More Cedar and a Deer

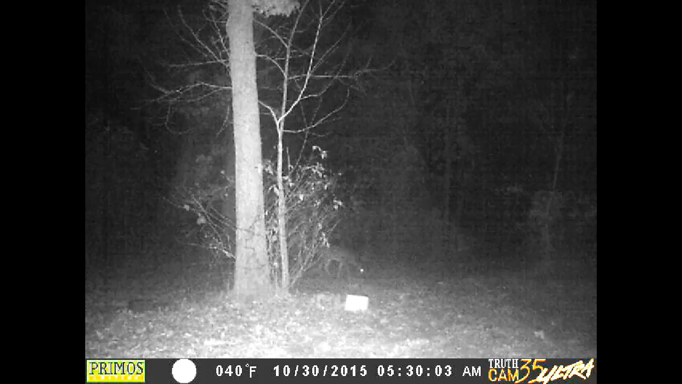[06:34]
and at 5.30 this morning this deer shows up she's staying right in the edge of the spotlight I think that red glow she wasn't too sure about it so she was staying there close to the brush and stuff where she could take off real quick apparently it wasn't 30 seconds of something the camera shut off she left I never got another picture of her